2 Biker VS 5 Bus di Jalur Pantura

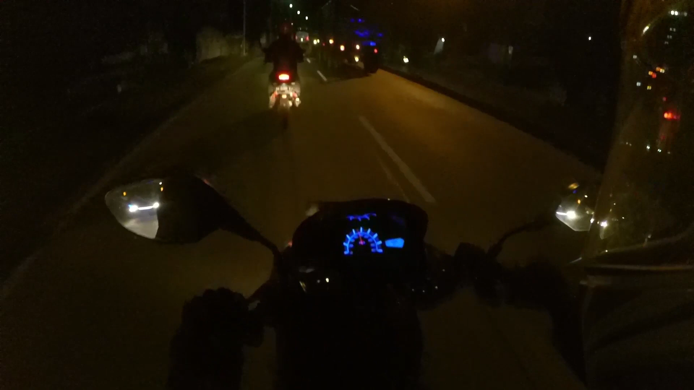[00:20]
Oke, lu mau kemana? Kanan, kiri? Alright. Rasanya kayak main Pepsi Man dikejar sama kaleng itu. Ini bisnya ngebut mampus, coy. Wah, gila, lubangnya sadis. Jangan dipaksa ya.
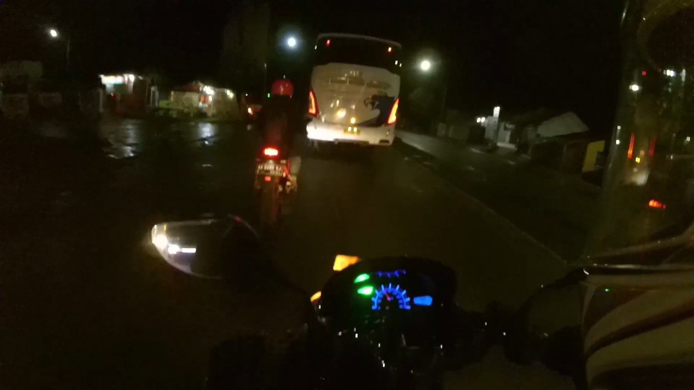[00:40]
Wah, ada truk. Wih, gila, bisa mepet banget. Come on. Kita harus nyalip ini. Abis itu bis ini gak bakal ngejar lagi. Wah, yang depan juga ngebut.
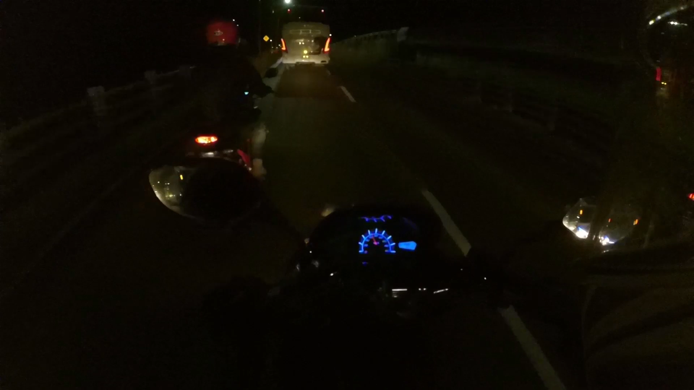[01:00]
Kasih dulu deh, ngeri gue, sumpah ngeri.
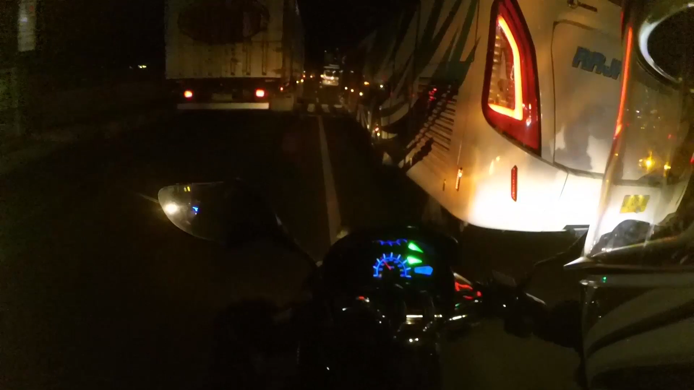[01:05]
Ini harus disalip tiga-tiganya, yang satu udah disalip, yang dua depan belum. Tiga-tiganya ngebut semua.
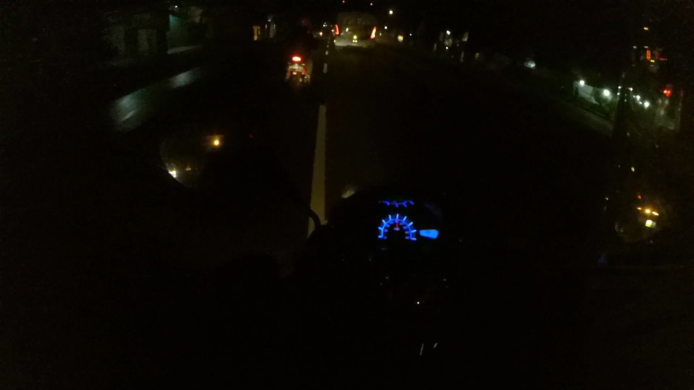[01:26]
Kalau dia nyalip tiga ini tenang, coy. Depan tuh lapang.
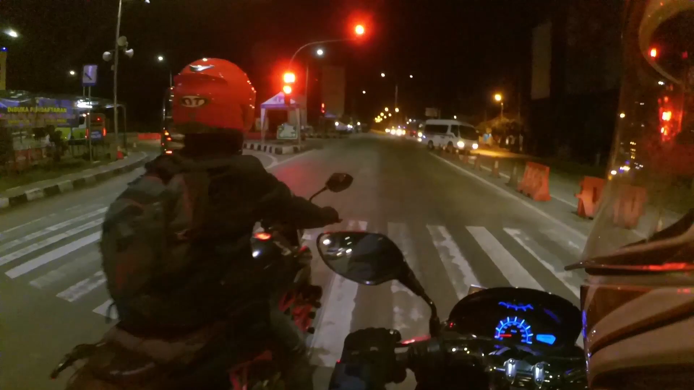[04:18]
Ngeri gue, ngeri. Makanya gue langsung mepet banting kanan tadi.